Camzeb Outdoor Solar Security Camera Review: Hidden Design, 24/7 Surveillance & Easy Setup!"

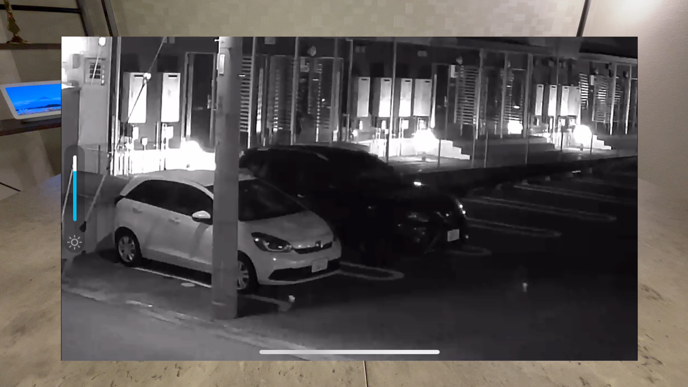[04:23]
It is not really usable, but overall in normal, it is very usable. This is the colored one.